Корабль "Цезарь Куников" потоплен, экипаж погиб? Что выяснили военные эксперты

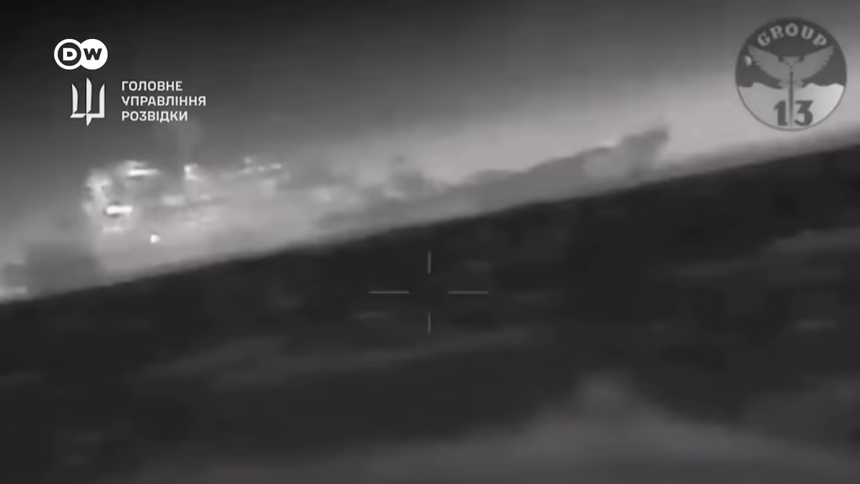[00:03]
Большой десантный корабль ВМФ России «Цезарь
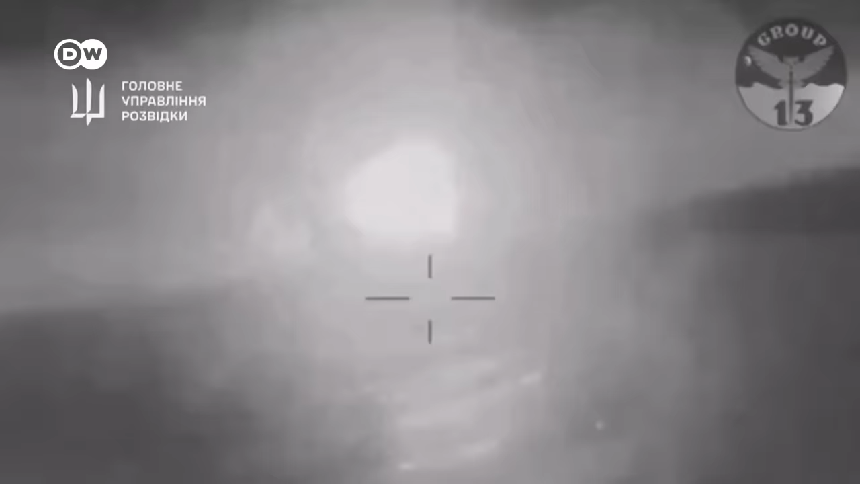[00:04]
Куников» затонул в Черном море после атаки дронов ВСУ. По крайней мере, так утверждает украинский генштаб.
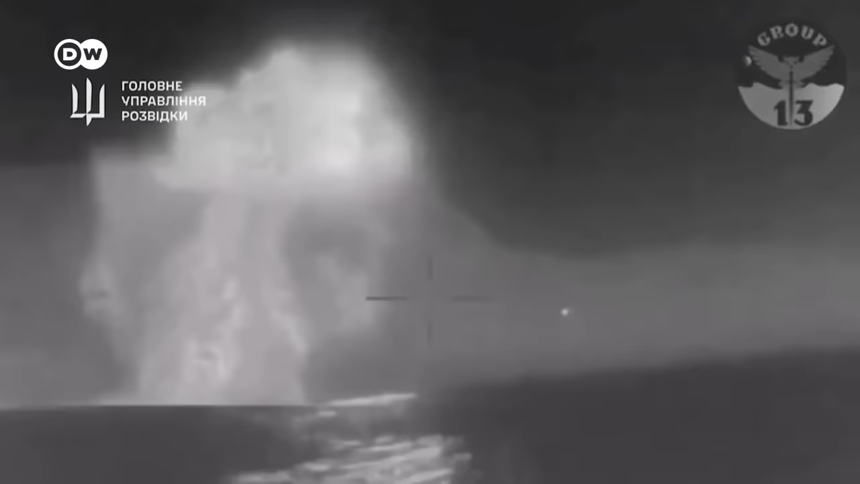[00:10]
Российские провоенные телеграм-каналы тоже признают попадание по кораблю со стороны украинских сил.
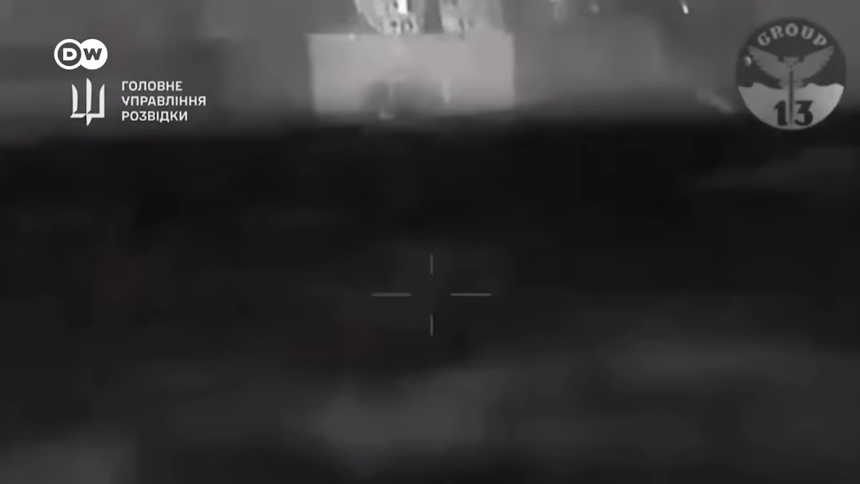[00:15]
Ночью где-то в районе двух часов
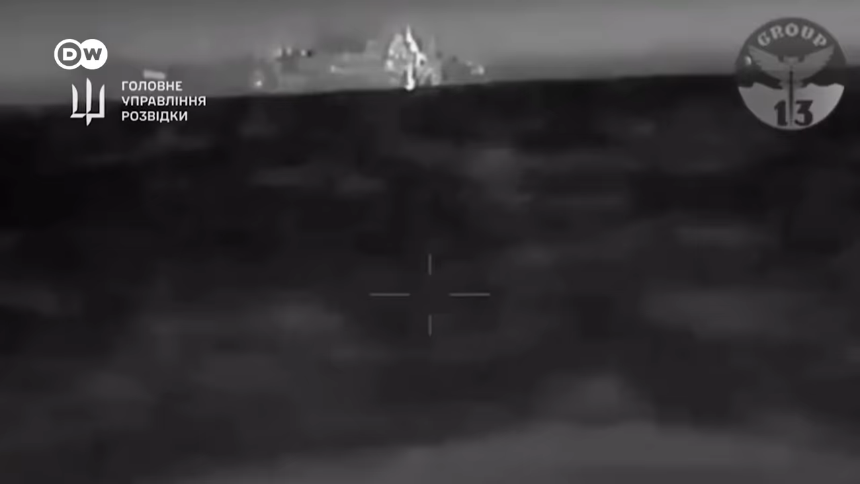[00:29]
Можно сказать про минимум два удара попадания дронов в корабль.